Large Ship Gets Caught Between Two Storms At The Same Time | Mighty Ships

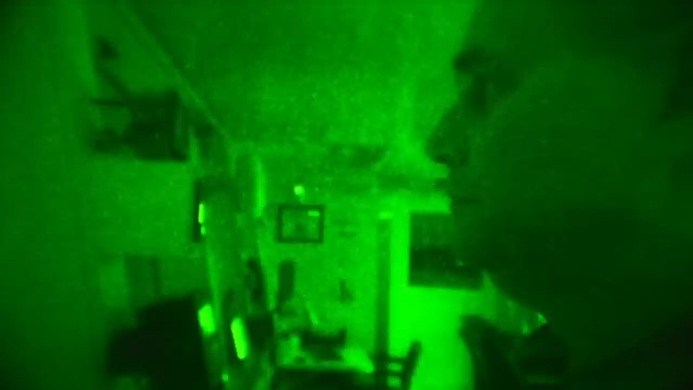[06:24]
Captain Illion switches between visual checks of the rig and monitoring his guidance instruments.
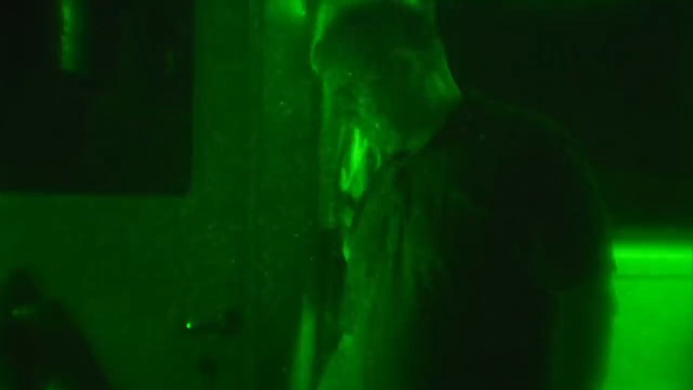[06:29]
Now we catch the waves in the port side as water is running through the deck.
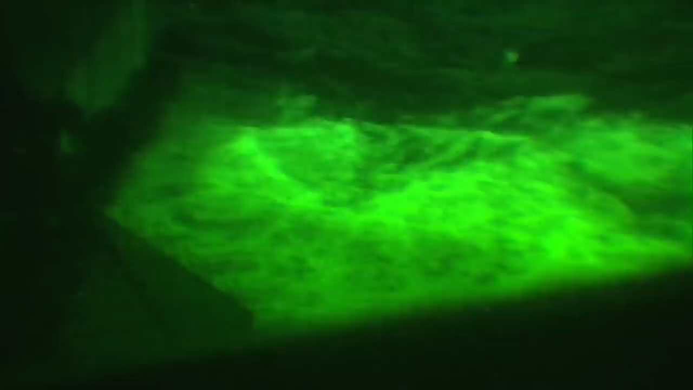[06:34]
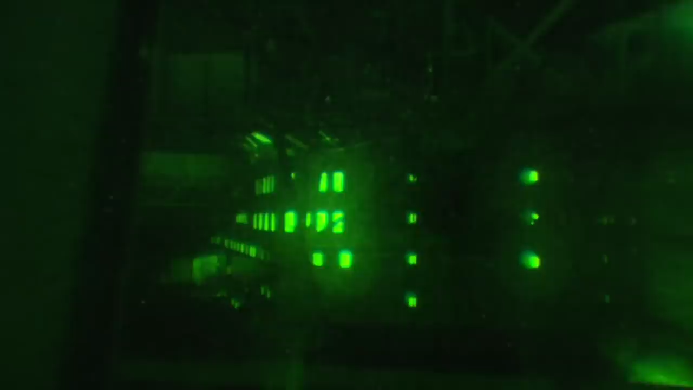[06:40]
I would say this is the worst condition now we are experiencing in this voyage.
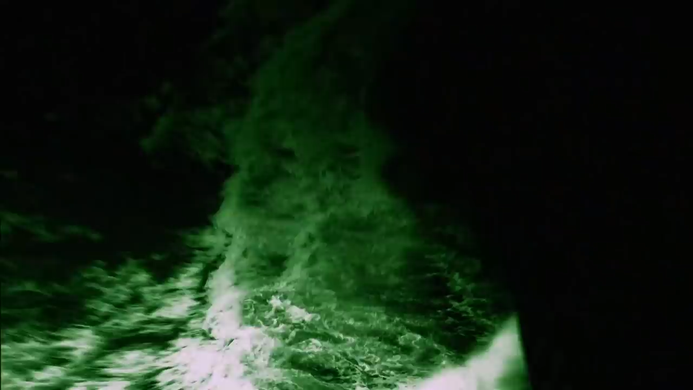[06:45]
As they forge through the swells, everyone worries about the cargo on deck.